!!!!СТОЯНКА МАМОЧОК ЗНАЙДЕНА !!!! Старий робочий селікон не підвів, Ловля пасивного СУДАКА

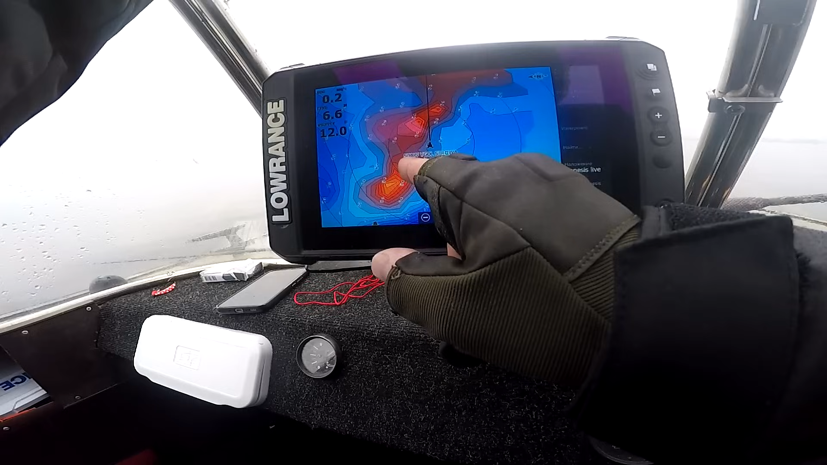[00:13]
238-ма точка, це та точка, де ми бачили скупчення риби. Всі пам'ятаєте, друзі, цю вбивцю.
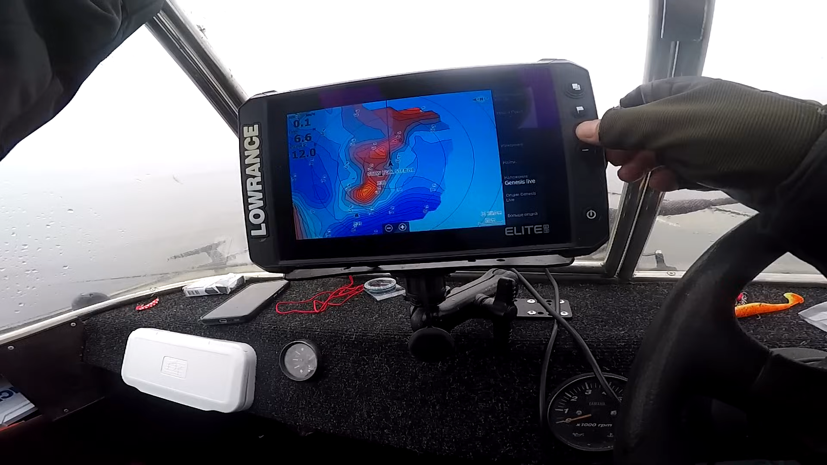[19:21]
і показати що у нас що у нас мається дивіться 5,8 метра оце де світленьке тут саме більше виходить там десь на 4 метра виходить
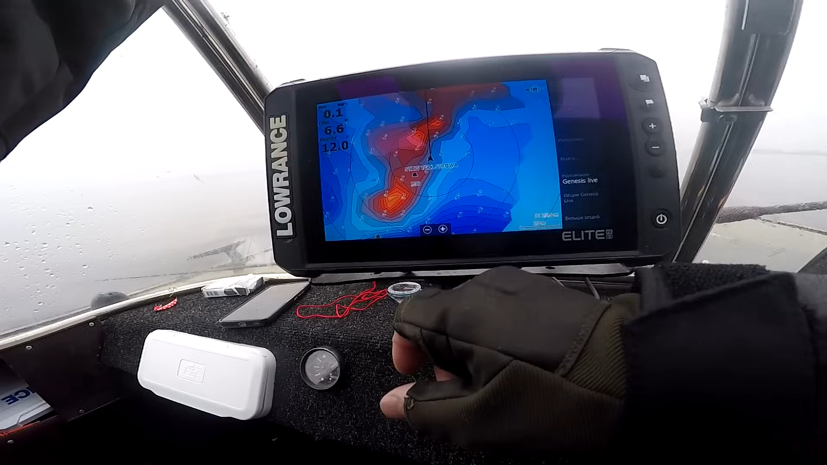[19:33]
і ми ось стоїм 238 точка це та точка де ми бачили скупчення риби ми відмалювали ми відмалювали карту саме риби більше було ціна ось цьому свалі дивіться ми стоїмо між двома бугорками оцю територію ми пробили основна маса риби ось вона до цієї
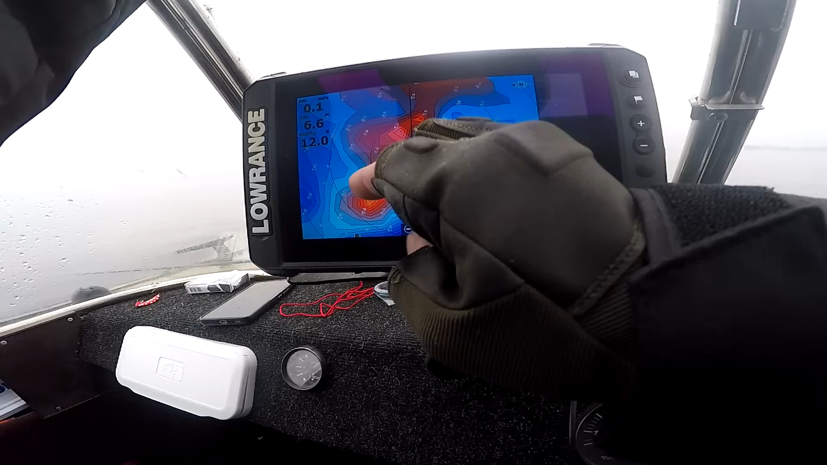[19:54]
точки 10 метрів от тут не й ловимо окуня стоять більше на мількішій частині цю частину ми ще
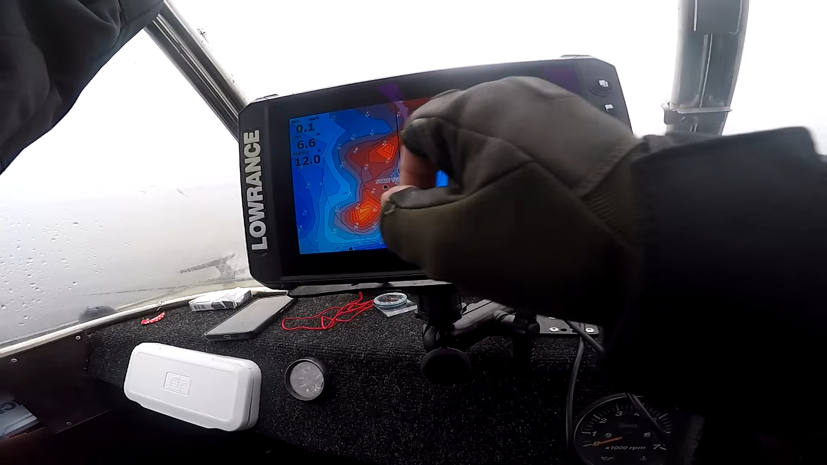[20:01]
не пробивали ось так візді яма посеред ями міляк на цьому міляку і
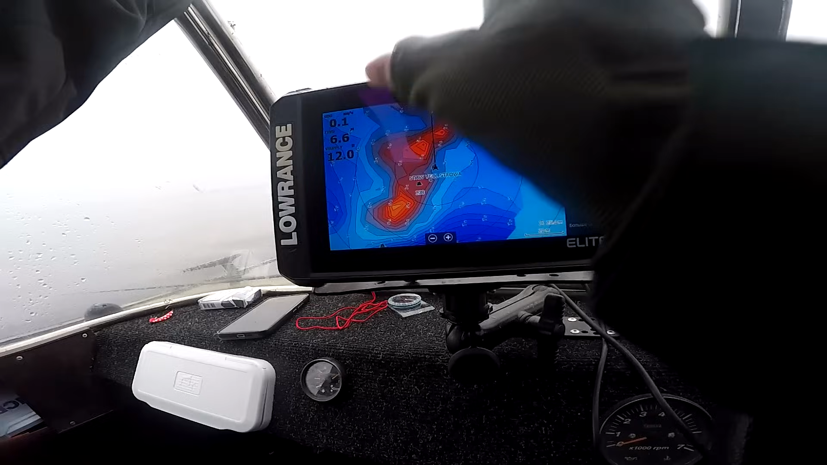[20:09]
держиться риба хішна риба це дуже цікаві позиції